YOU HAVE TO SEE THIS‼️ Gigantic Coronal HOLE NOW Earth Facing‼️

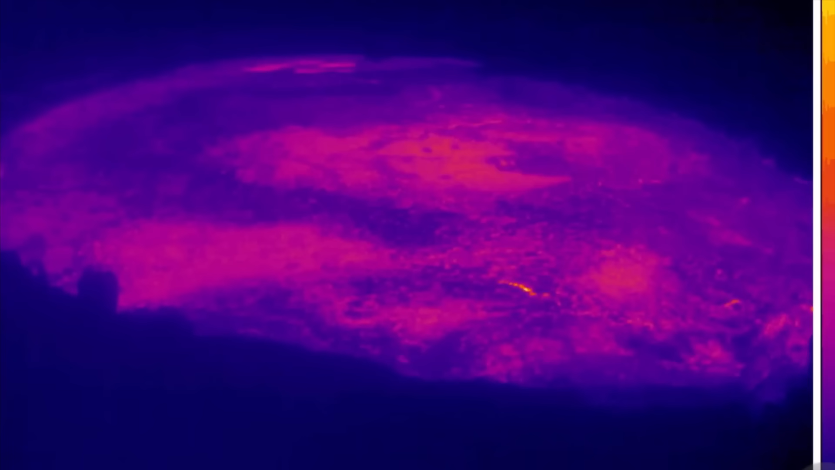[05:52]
And waiting for an eruption at Kilauea. This is a look at the most recent infrared video of the Kilauea volcano summit caldera.